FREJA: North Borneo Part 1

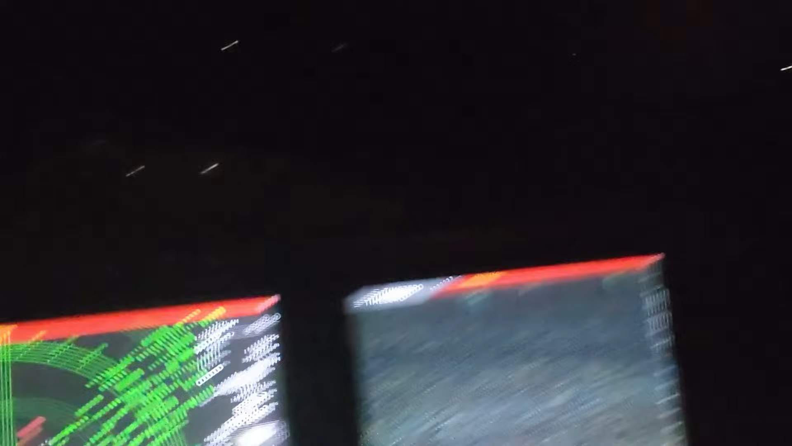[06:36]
Malaysian fishing boats. And then over to our port side, I believe they're all Filipino fishing boats.
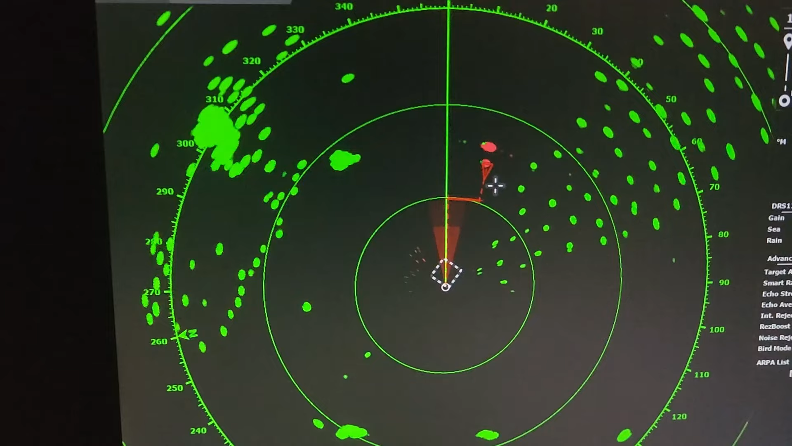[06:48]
And we're going to try and weave through the middle of them at one o'clock in the morning.